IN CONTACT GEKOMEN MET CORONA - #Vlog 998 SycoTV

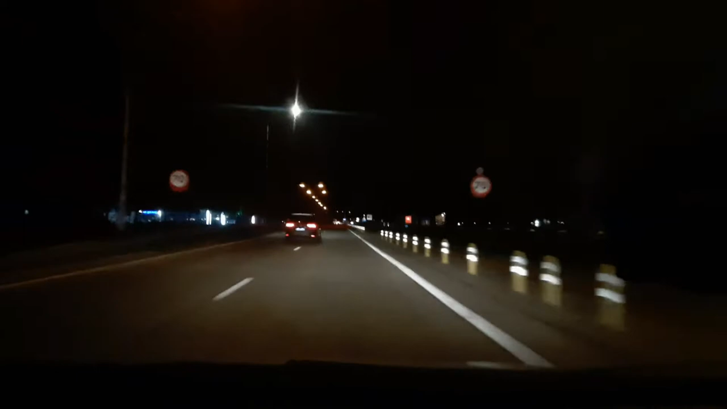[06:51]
Ja, waarom niet? Want dit is nu echt allemaal één rijvak geworden. Niet flikkeren, je maakt het niet sneller dan 50. Die achter jou flikkerde even. Ja, je moet niet sneller dan 50, dat klopt. Want dit is hier echt heel ingewikkeld geworden, dames en heren.
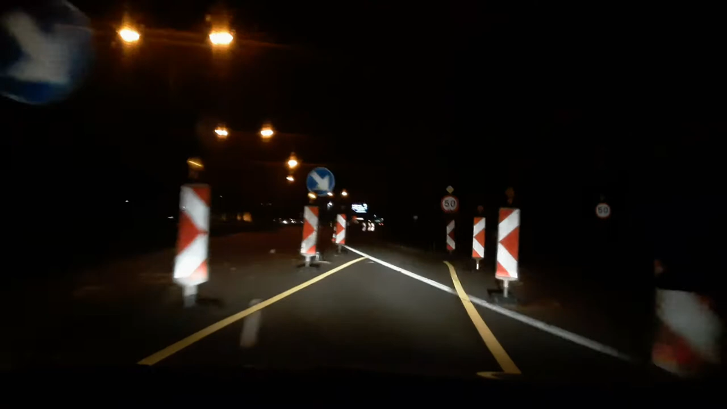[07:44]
Dit is ook dus het nieuwste stuk van de grote ring, waar het dus ook binnenkort helemaal toegankelijk wordt.
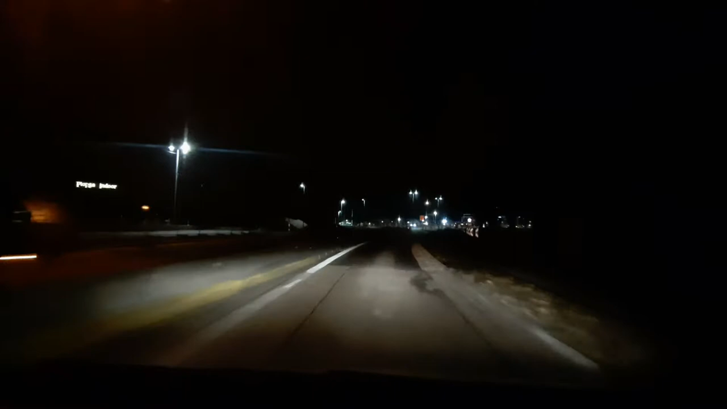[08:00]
Is al een keer weggereden? Ja, dat zal nog wel meer gebeuren. Ja. Hier zijn ze nog aan het werken. Ja. Nou, ze willen dat zo snel mogelijk open hebben, hè?